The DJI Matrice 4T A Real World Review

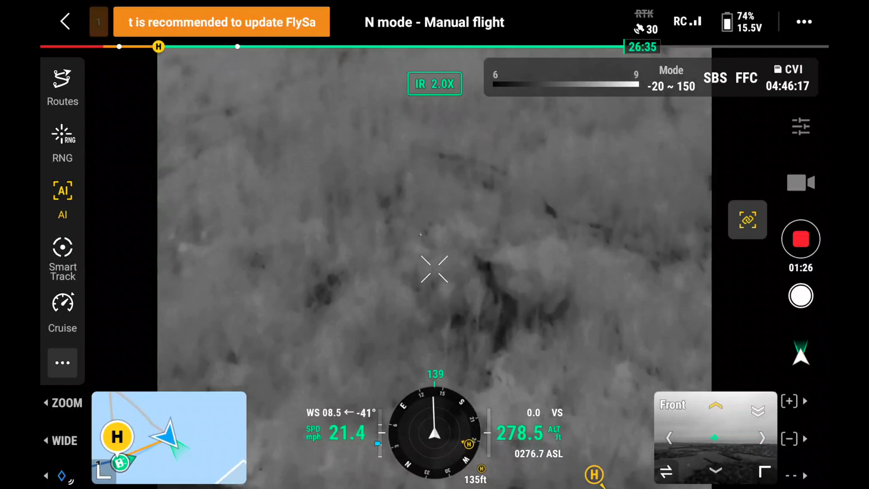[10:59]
not too sure what that is
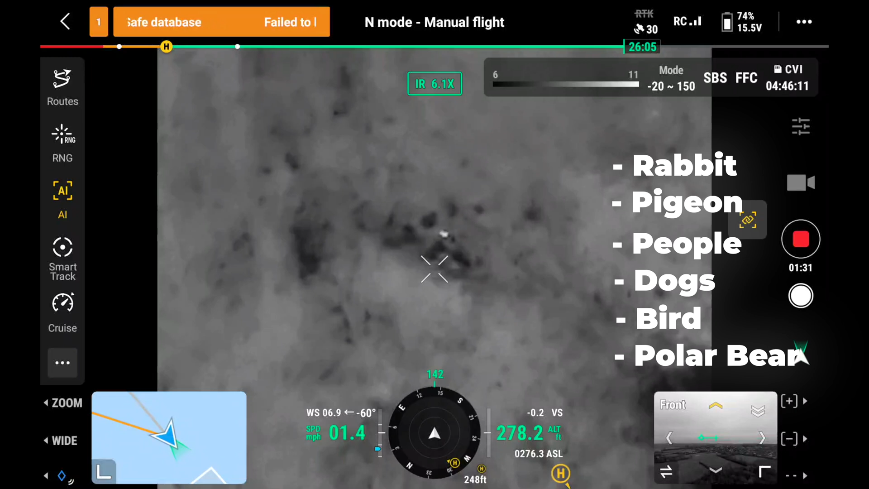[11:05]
just going to drop it down a little bit so we can see that a little bit there so if we go into the normal zoom camera now
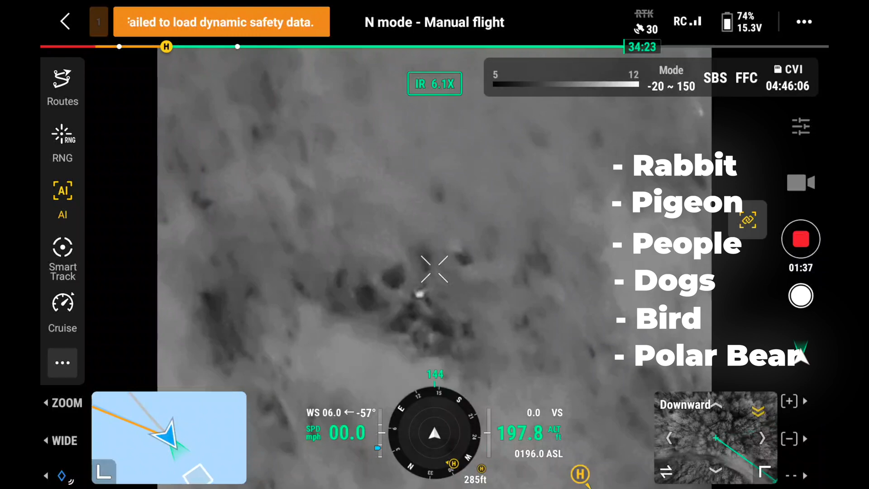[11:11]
that is a squirrel so we've got a squirrel and we've got another heat source so it's sort of higher up so let's have a look what this could be
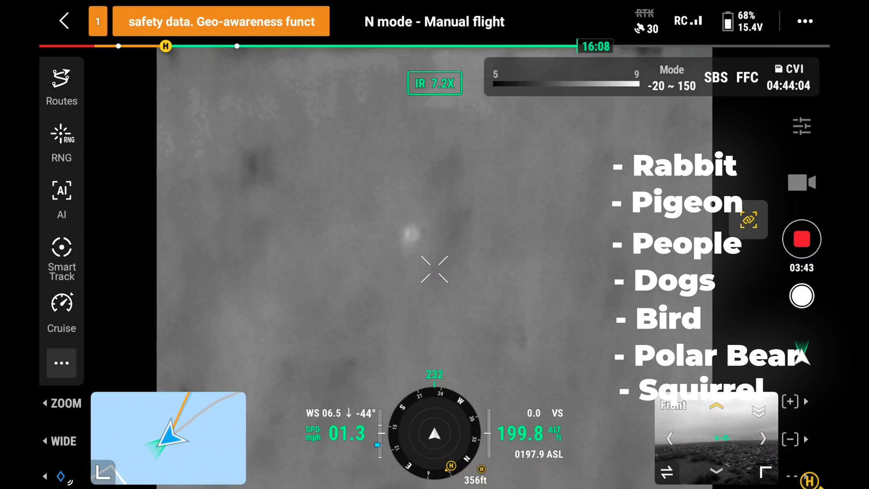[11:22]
this might have been something that we found earlier so that's actually a bird's nest